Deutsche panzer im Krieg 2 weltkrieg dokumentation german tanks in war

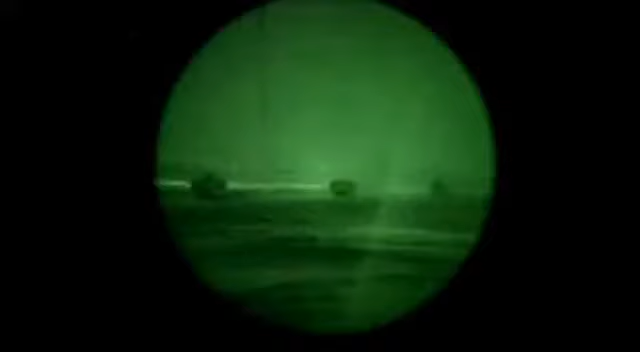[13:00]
Sie hatten wohl Nachtsichtgeräte, aber wir hatten Wärmebildvisiere, sodass wir nachts etwa dreimal weiter sehen konnten als sie.
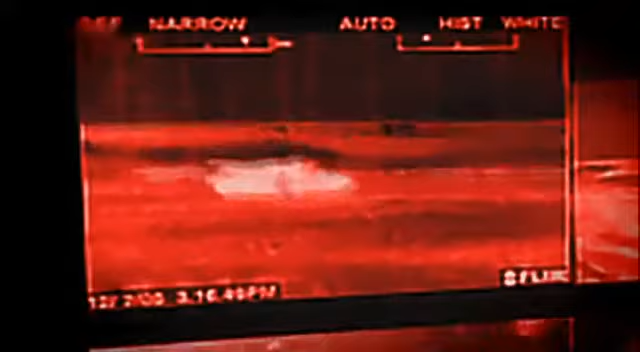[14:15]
Sein Hitzesignal leuchtet hell auf dem Bildschirm auf. Der Kommandant gibt diese Information an den vor ihm sitzenden Schützen weiter.